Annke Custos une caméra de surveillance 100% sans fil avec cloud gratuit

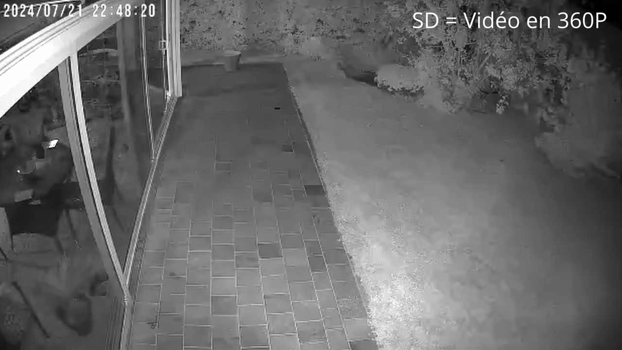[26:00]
Elle nous inspire dans ce monde futuriste. Faire pivoter l'image. Donc ça, c'est si la caméra est dans l'autre sens, vous pouvez la retourner.